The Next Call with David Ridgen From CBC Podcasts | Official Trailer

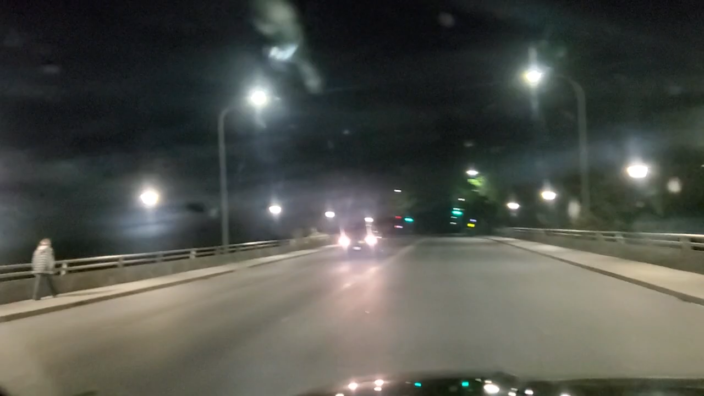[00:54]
I noticed a car coming towards me, and it made me a little bit nervous because it was driving quite slowly.